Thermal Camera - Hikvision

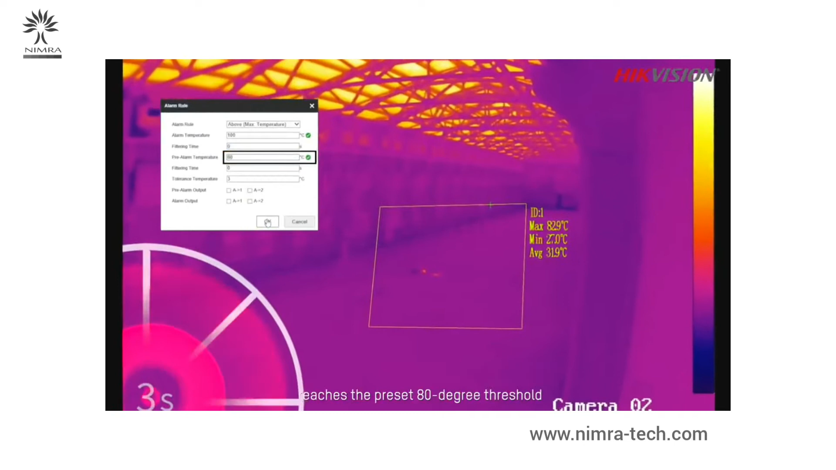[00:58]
On screen: max 82.9°C, min 27.0°C
the preset 80 degree threshold a pre-alarm is triggered by high-vision thermal camera
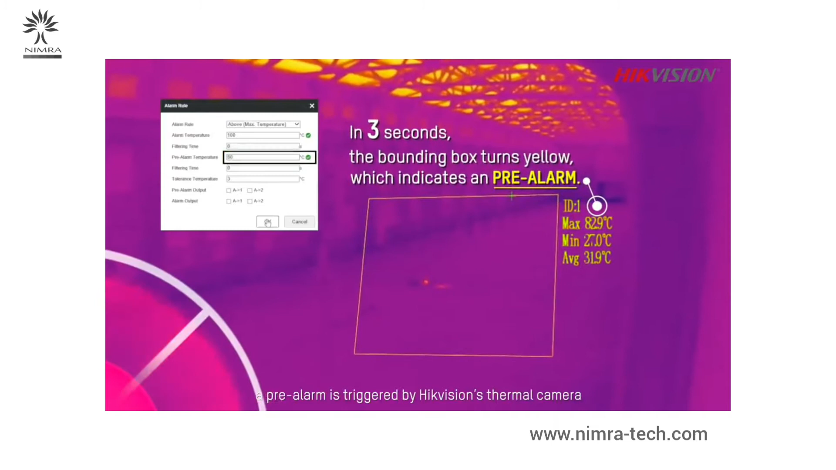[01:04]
On screen: min 27.0°C
the real time image of the spot is pushed to PC client and the mobile app
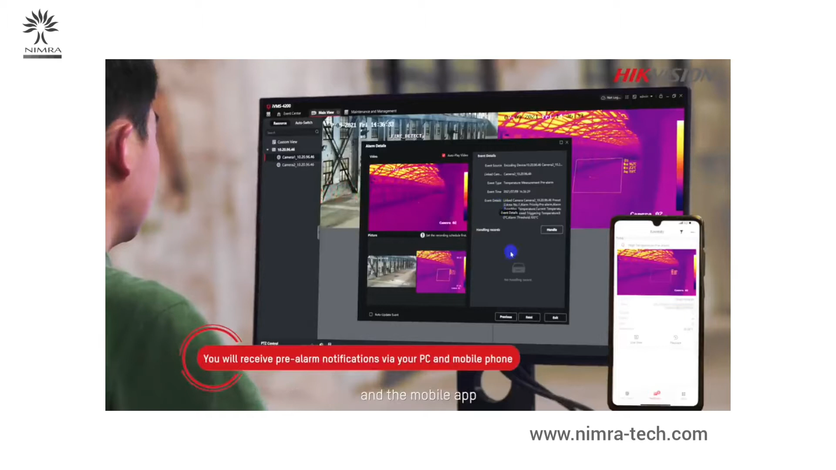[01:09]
once the temperature
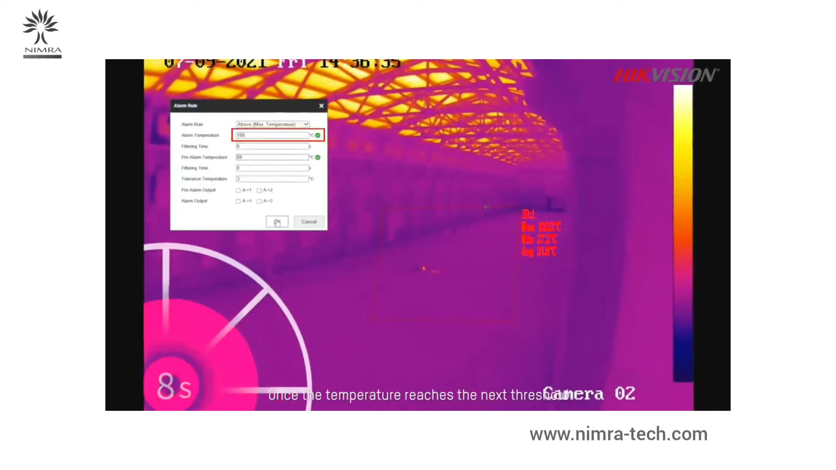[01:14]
reaches the next threshold of 100 degrees a formal alarm is
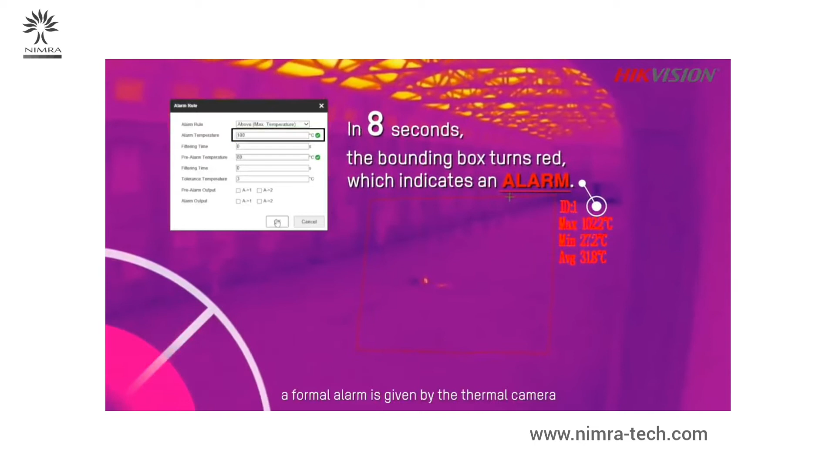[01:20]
given by the thermal camera you can see the temperature reading of the spot on the image
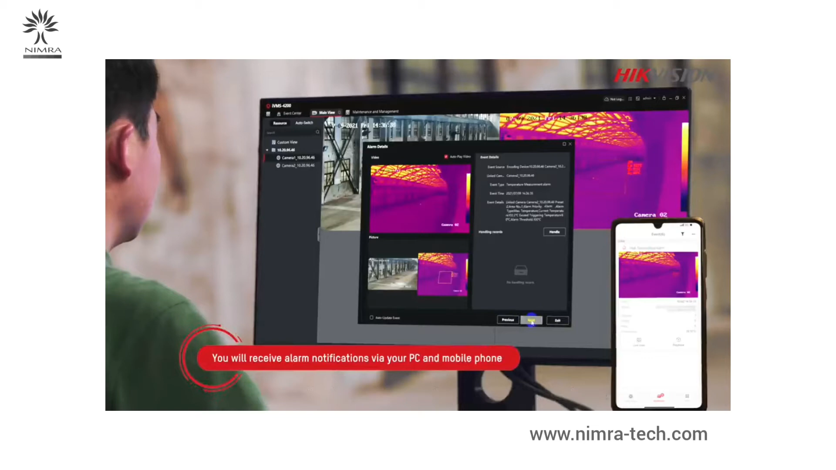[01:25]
then we set up a fire again to test a smoke detection function high-vision
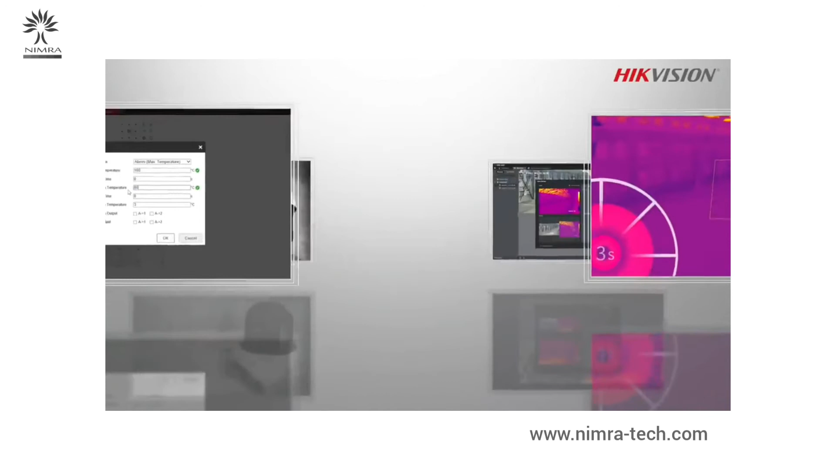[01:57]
you spotted the fire risks quickly and sent instant alerts giving
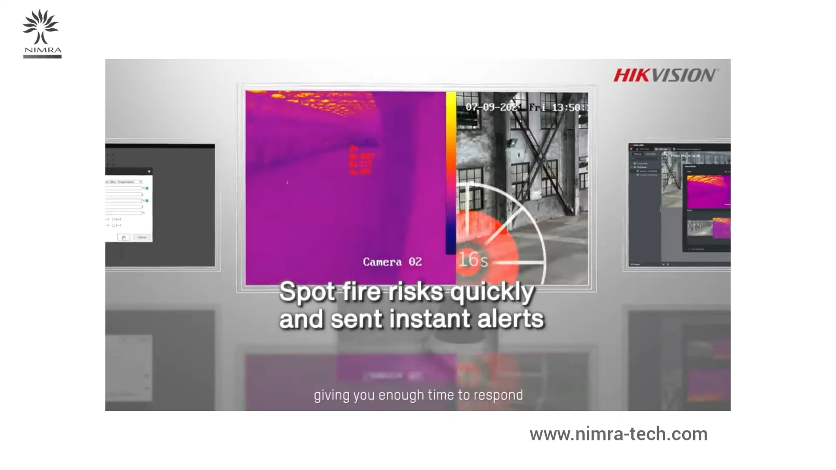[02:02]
you enough time to respond these cameras push real-time
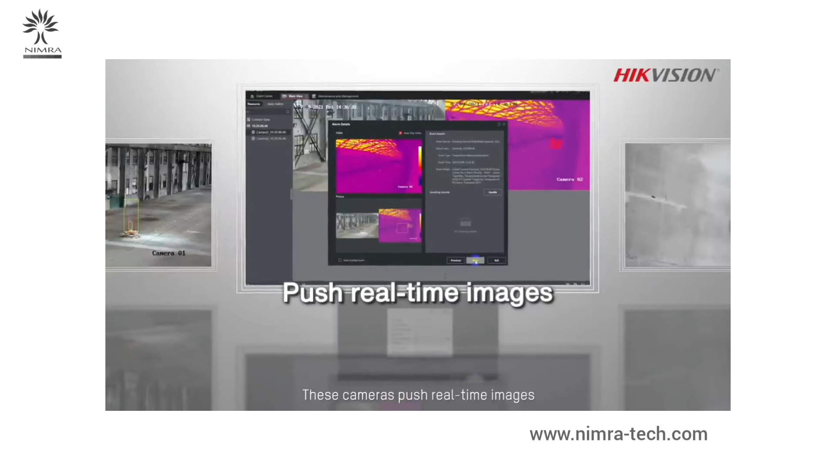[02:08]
images and spotting the temperature anomaly or fire if you can see the situation before you get there
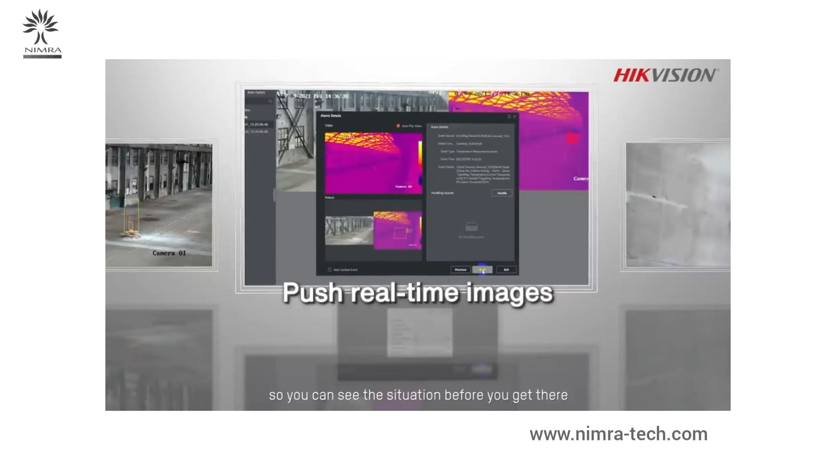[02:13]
the thermal speed dome has a wide